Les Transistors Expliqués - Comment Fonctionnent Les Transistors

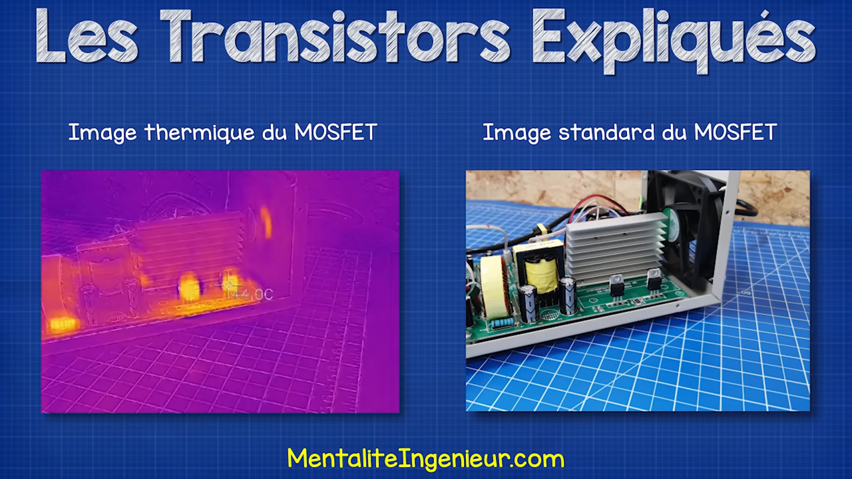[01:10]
Sans le dissipateur thermique, les composants atteignent rapidement 45 degrés Celsius, ou 113 degrés Fahrenheit, avec un courant de seulement 1,2 ampère.
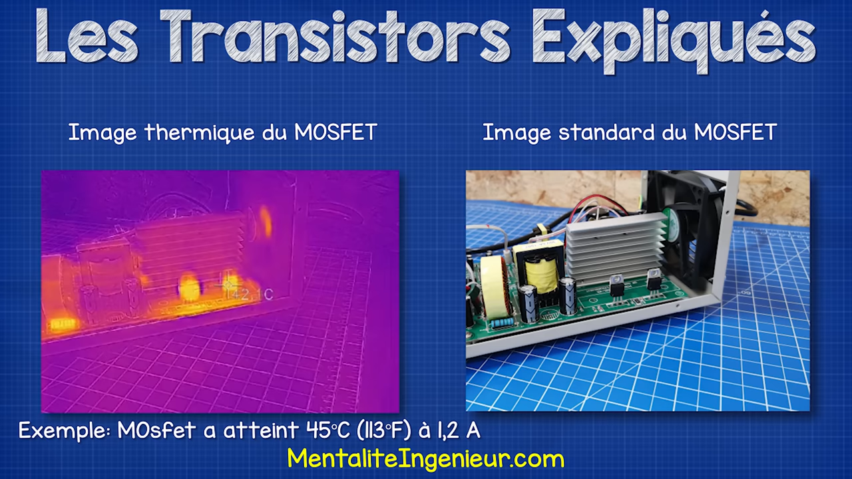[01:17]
Ils deviendront beaucoup plus chauds à mesure que le courant augmente.